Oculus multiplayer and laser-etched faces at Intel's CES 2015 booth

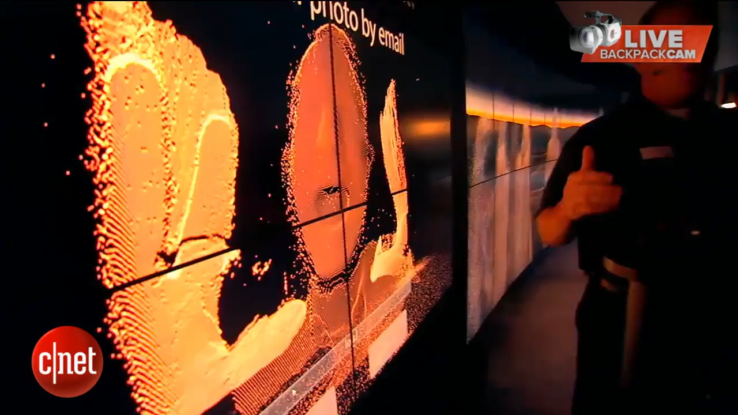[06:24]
great thing about this camera is it's rendering in real time so the user when they're in front of the camera which is short range you want to be anywhere
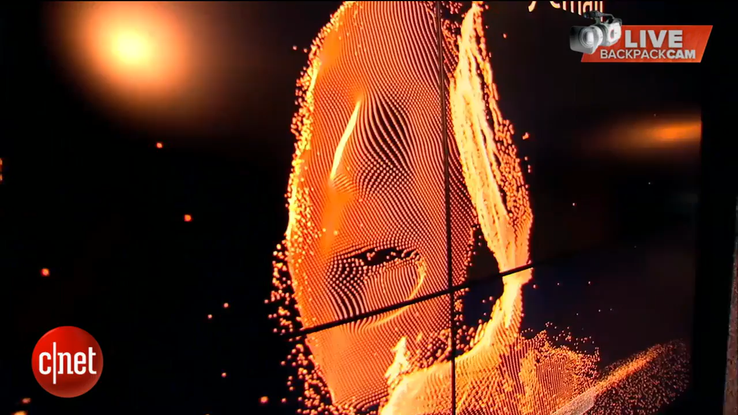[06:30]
from 7 inches to 3 feet but it renders so it knows the users in front only includes the user and excludes
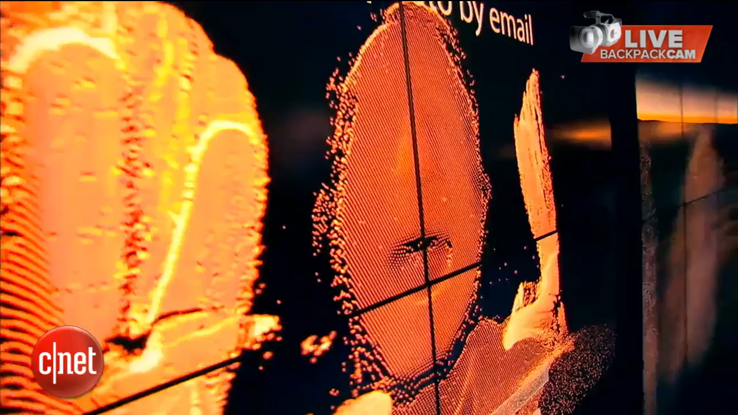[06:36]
everybody behind him all right thank you Paul it's very very cool I can see you got really close detail you can even see inside people's mouth which is a little bit weird